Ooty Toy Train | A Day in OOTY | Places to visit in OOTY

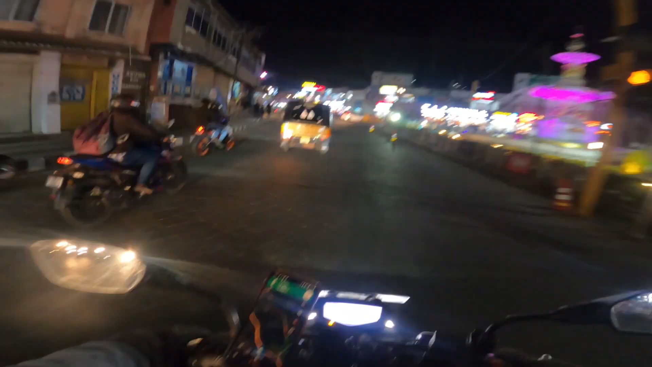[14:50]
यार मैं अभी बोल रहा था कि यहाँ रोड खाली हो जाता है शाम होती है, तुम लोग मेरे को एक सेकंड में झूठा साबित कर दिए। नहीं भाई हो जाता है ना, 8 बजे के बाद आपको लिटरली रोड खाली दिखेगा। चलो बाय बाय।